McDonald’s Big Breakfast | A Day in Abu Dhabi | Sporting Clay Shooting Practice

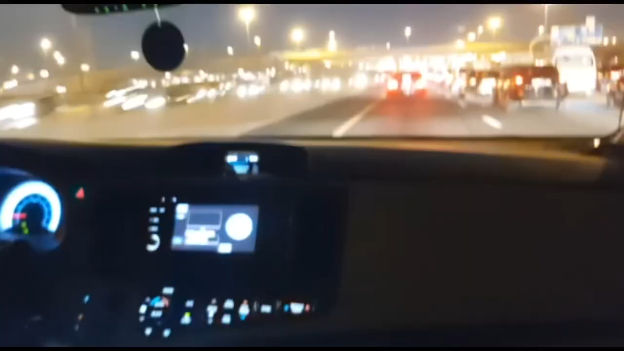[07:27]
Good evening, guy. Now we come back from Abu Dhabi. We're going to home back Ajman.
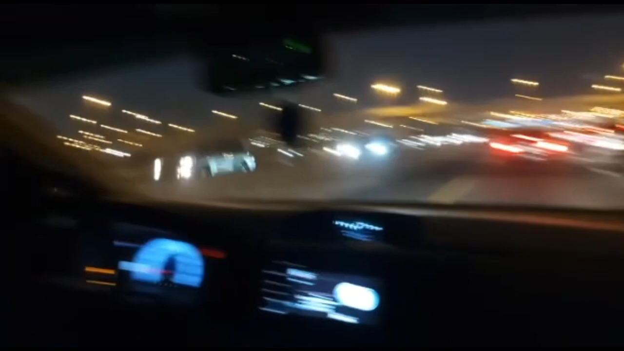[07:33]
Now we're on the road. It is too much traffic. Always the traffic like that.